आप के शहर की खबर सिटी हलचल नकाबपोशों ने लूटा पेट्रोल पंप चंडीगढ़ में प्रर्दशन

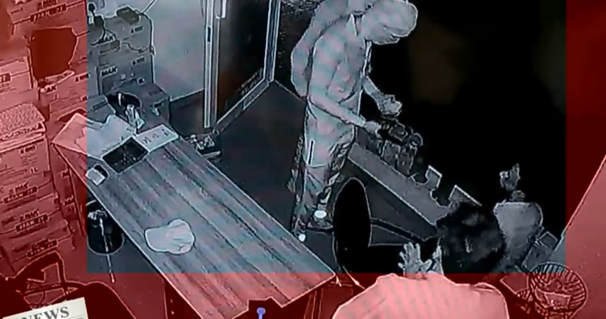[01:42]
तीन लुटेरों ने करमचारी को डराने के लिए हवाई फायर किया डर से सेलमेंस ने भागने की कोशिश की लेकिन लुटेरे उसे घसीट कर अंदर ले आए और गन पॉइंट पर एक लाग से जादा की लुट कर चलते बने